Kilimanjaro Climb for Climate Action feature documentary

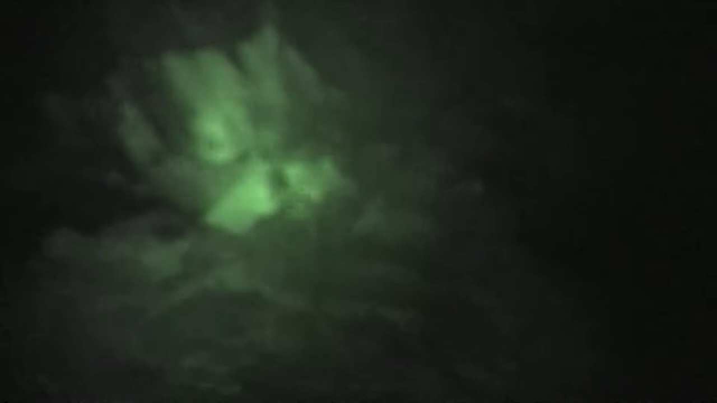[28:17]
There's rockfall in the middle, but the cave itself is about
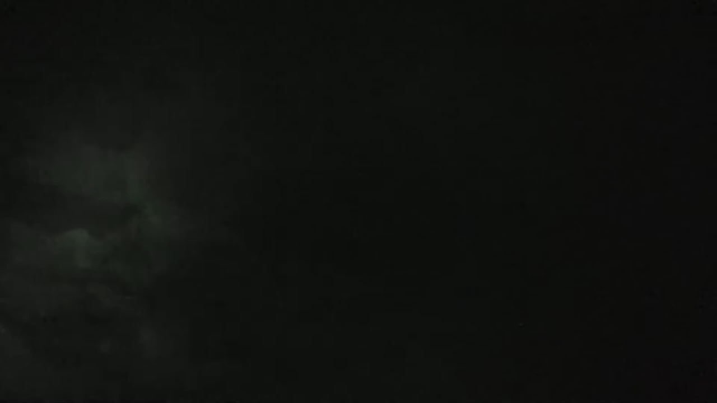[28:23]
15 feet wide, 5, 10, 15, 20 feet wide in places.
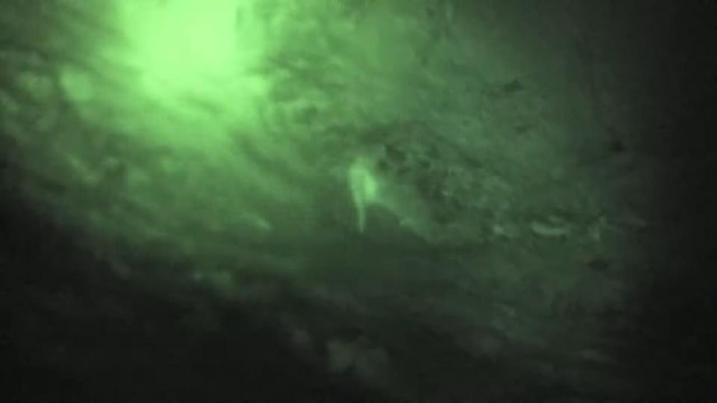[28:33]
There's a little bit of flowstone coming through the ceiling, some dissolved
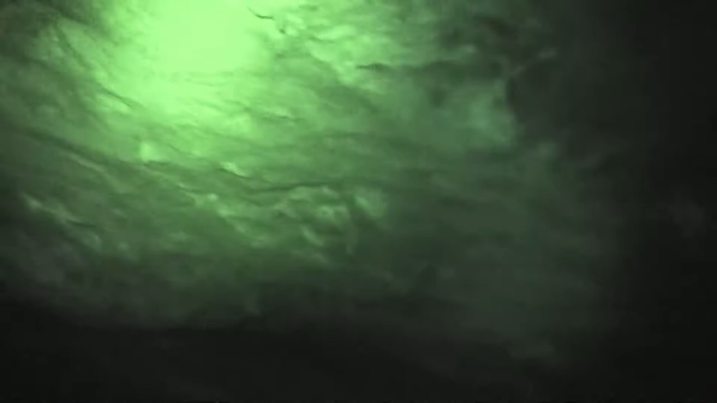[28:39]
minerals that are forming little stalactites, but the cave itself is almost certainly a lava tube. As we're on Kilimanjaro, which is a volcano,
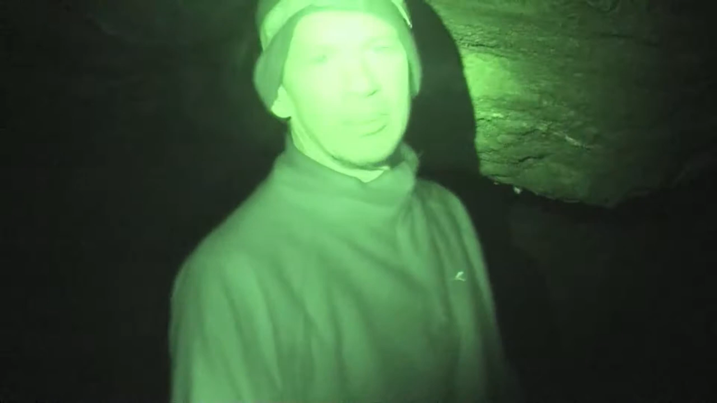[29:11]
Singleton, give me an impression of underground Kilimanjaro. The temperature's reasonable, exactly like you said. I'm amazed it doesn't smell of bat guano and there's no sign of any bats. But maybe that's because there's no kind of insects outside to eat, but bats fly a long way, so I'm still quite surprised about that. Maybe there's some other reason. This is interesting too. We're not very far underground, but this is pretty solid rock,